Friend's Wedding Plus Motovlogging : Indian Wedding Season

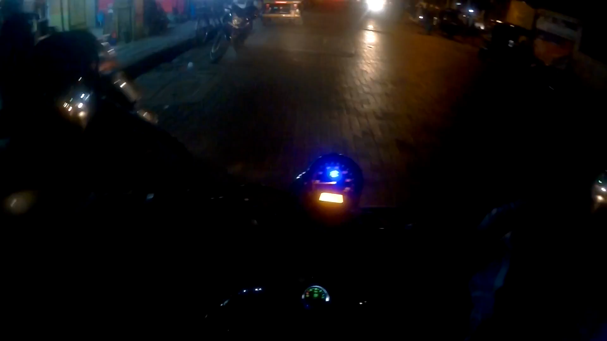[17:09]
यहाँ पे एक्चुअली लोग नाइट वॉक या मॉर्निंग वॉक के लिए आते हैं। So guys, see, look here, look on the left hand side. So आजकल यहाँ पे बहुत सारे लोग food stall and ये सब लगाते हैं, because यहाँ पे बहुत सारा public आजकल walk, night walk and morning walk करने के लिए आता है and they walk and then after walk they eat.